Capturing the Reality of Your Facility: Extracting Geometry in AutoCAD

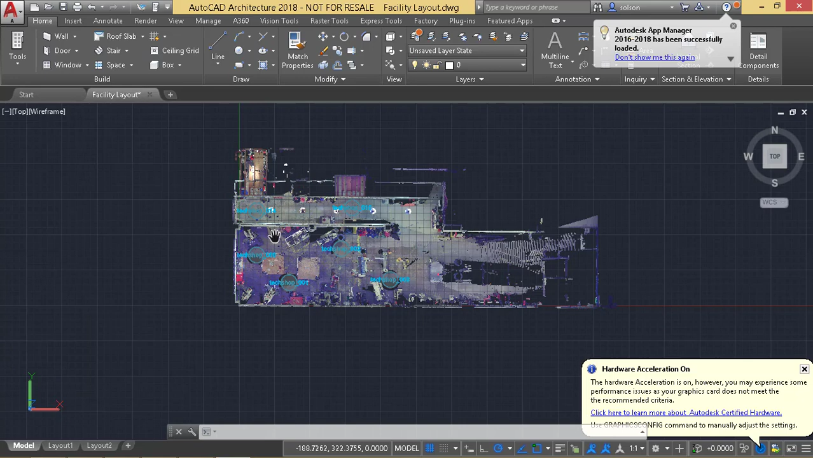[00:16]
So here's my point cloud with my, you can see the assets here.
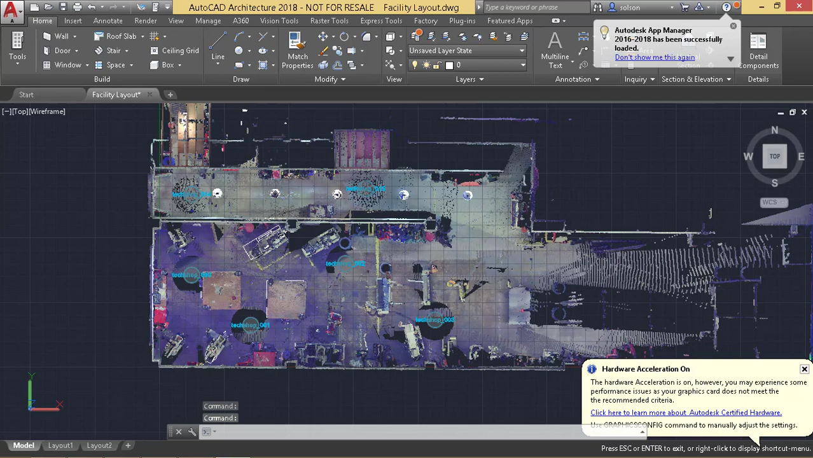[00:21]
They got the 2D footprints inserted based off the connection to the 3D objects.
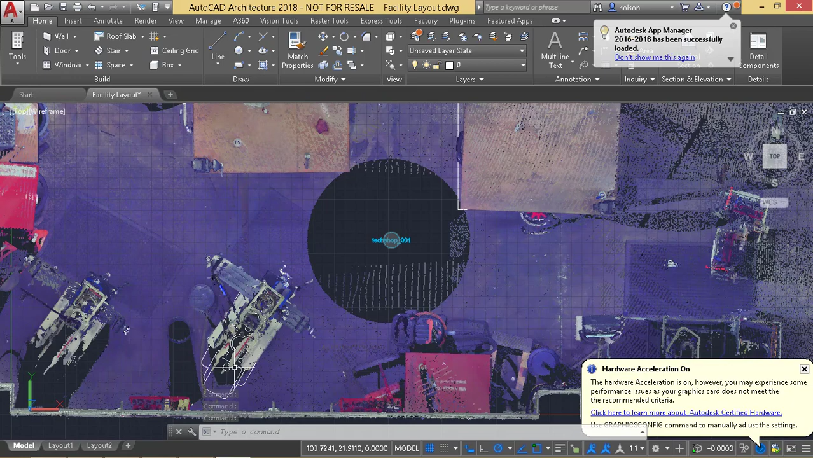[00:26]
And I could bring assets in here, but I'm going to focus on using AutoCAD Architecture for bringing in walls and columns, etc. So let's go ahead and take a look at that workflow.
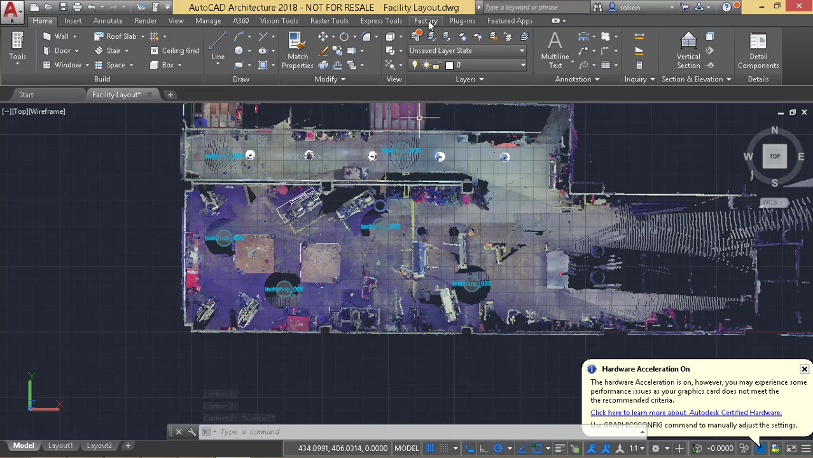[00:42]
On the factory tab here, I'm going to turn off the real view and turn off the indicators and the names. One thing that I could do now is I could start drawing walls and stuff that would connect to the point cloud points, which that's a possibility. But I found that that can get a little bit tricky because there are all kinds of different levels. What I could also do, though, is I could actually extract geometry out and put it into an AutoCAD format, whether it's pulling off edges or points or pulling
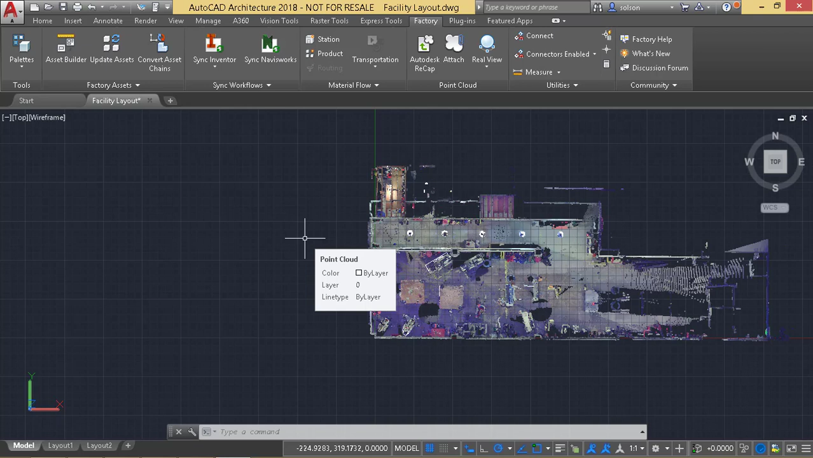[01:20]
off a geometry off a section that I could then use to begin sketching the walls. First thing I'm going to do is I'm going to go to my Home tab here and create a couple layers. I'm going to create a new layer that I'll call Extracted Points and Edges. And I'll make that red.